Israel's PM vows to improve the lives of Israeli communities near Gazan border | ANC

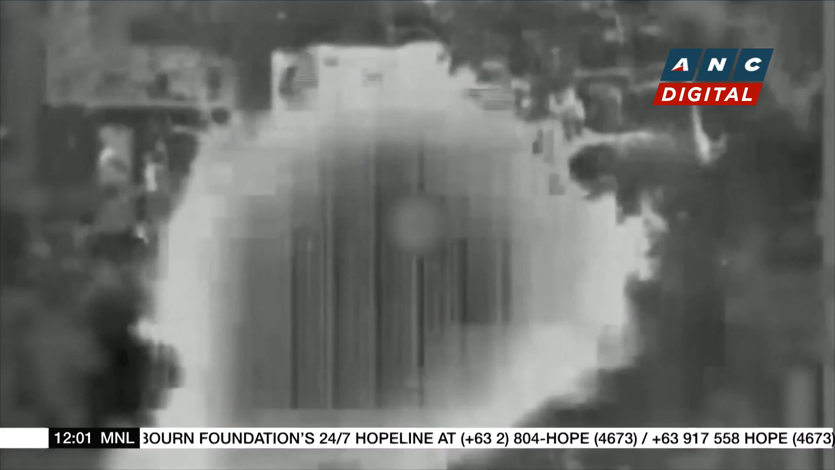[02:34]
Palestinian authorities say Gaza's Al-Shifa hospital was hit by missiles Friday.
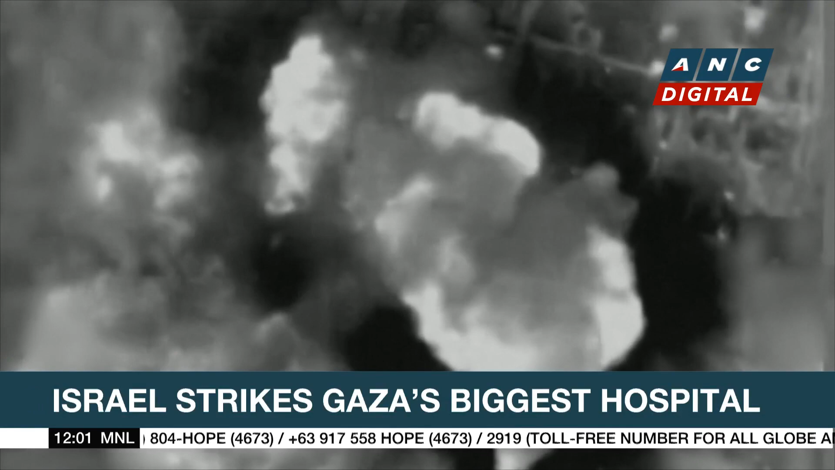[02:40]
Thousands had been seeking refuge in that hospital. Israel has claimed Hamas militants have hidden command centers and tunnels beneath Al-Shifa, allegations which Hamas denies.